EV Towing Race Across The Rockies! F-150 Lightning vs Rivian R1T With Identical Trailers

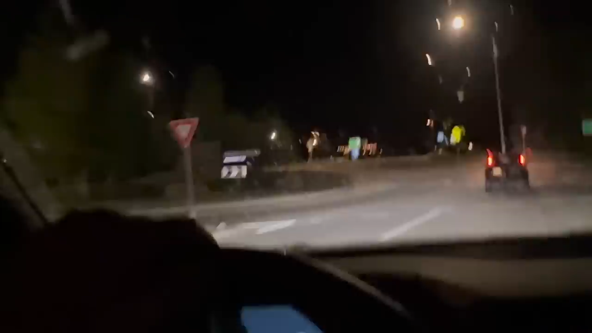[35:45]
I heard Edwards is really nice. I don't think I've actually ever checked out Edwards before.
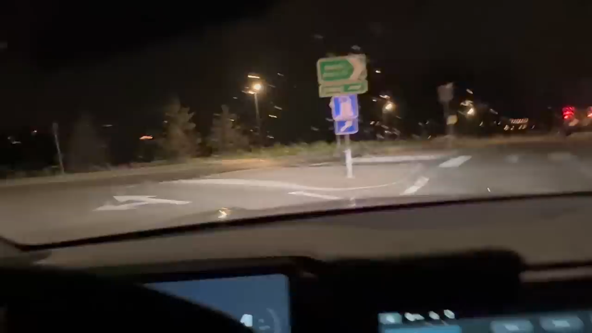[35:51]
We're going to go left here, even though it says EV charging to the right. Um, I guess we're going to go this way to pull in. I don't know. This is all new for me. Oh, we got some sprinters over here. Oh, I'm loving this.
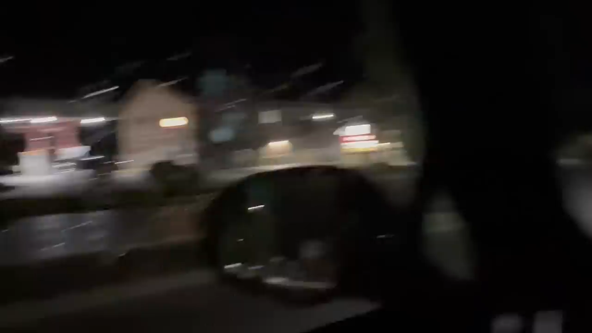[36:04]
I would love to live up in the mountains. Maybe we should consider something like that.
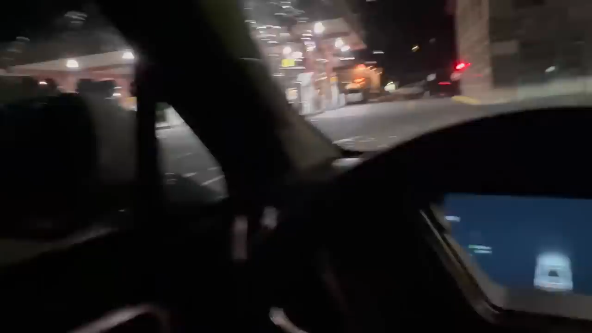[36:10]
There's the EA station. So let's zoom around over there.
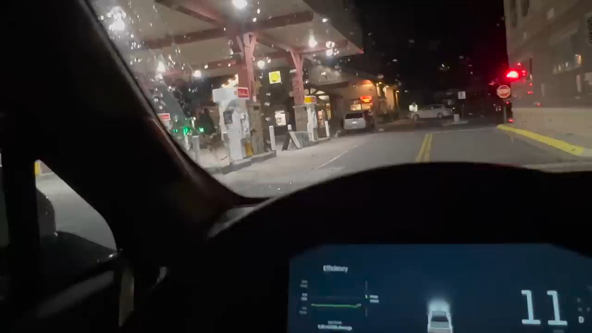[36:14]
Oh, the supercharger is here, I believe. Oh, neato. F-150 is out 142.